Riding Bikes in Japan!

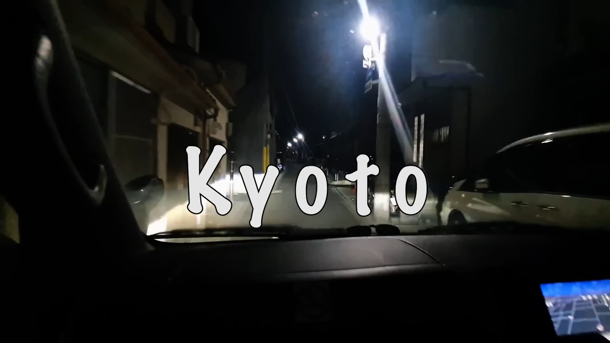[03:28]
It's a little tight, Yoshi. Oh, this one's gonna be tight.
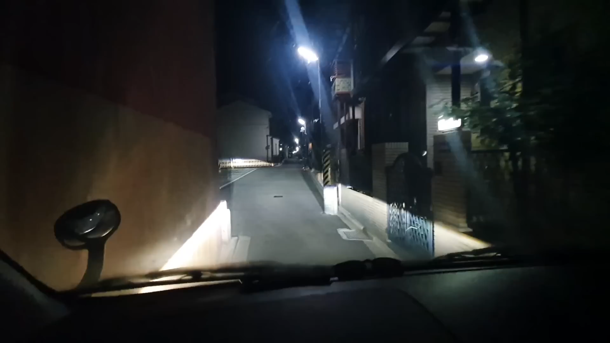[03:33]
This oh, one. Oh, where the bus gets narrow. There's a pole. I know. Can you see? Yeah, left is okay. And then? I'm filming so I can see. Yeah, go straight. I don't want to mistake. I don't want to go there again.